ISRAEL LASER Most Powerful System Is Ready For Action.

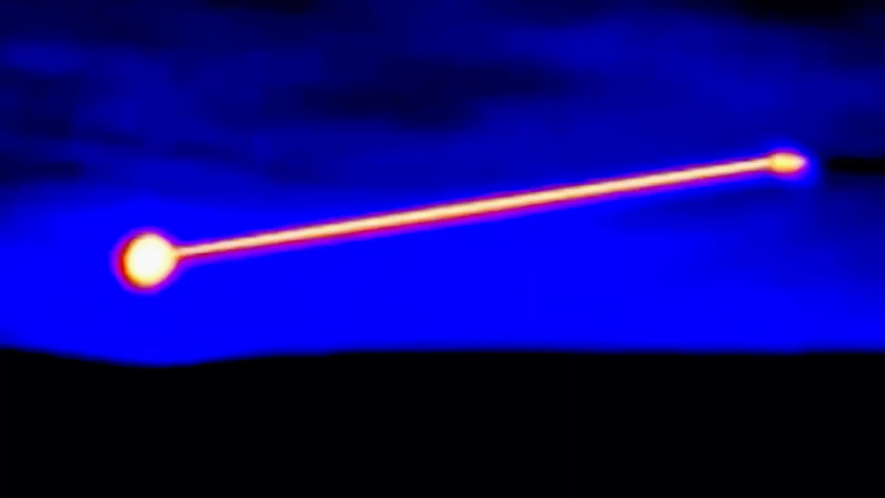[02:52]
Iron Beam fires a powerful beam from its fiber laser system that delivers lethal levels of energy onto targets.
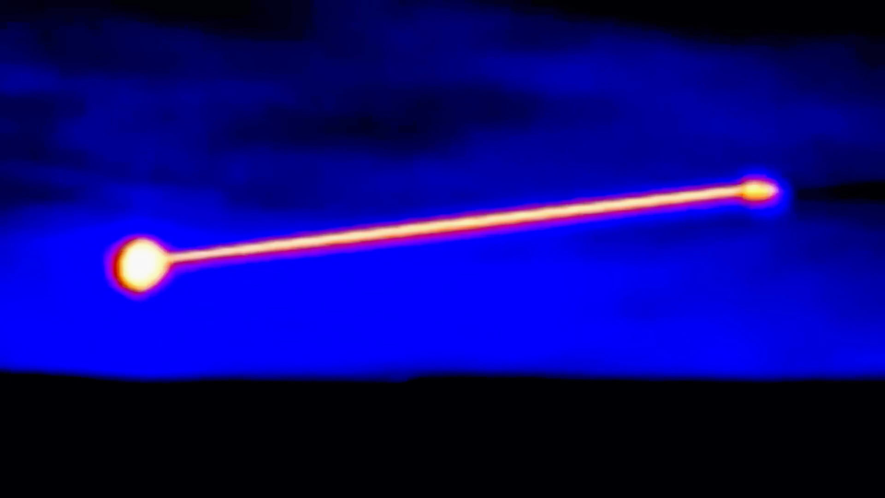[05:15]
Engineers had to pioneer specialized optics, fine-tuned control systems, model beam propagation, and perfectly integrate complex subsystems.
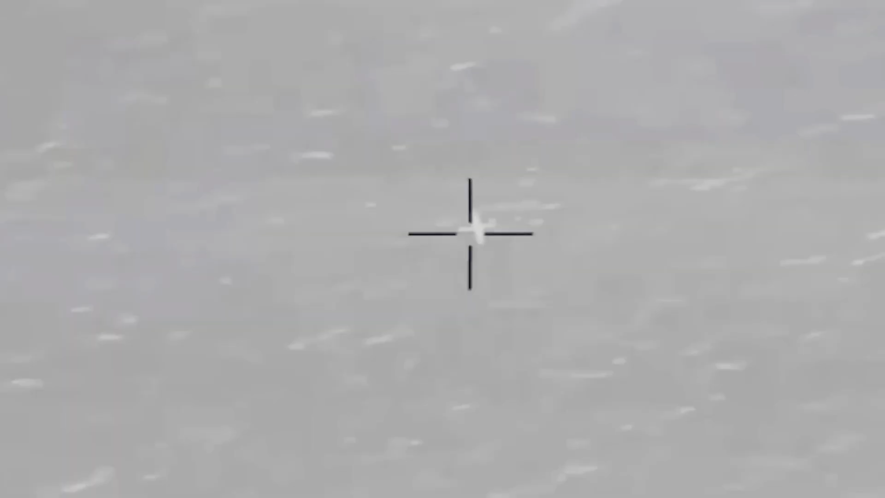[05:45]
The system's precision laser targeting and tracking abilities proved highly effective across diverse scenarios.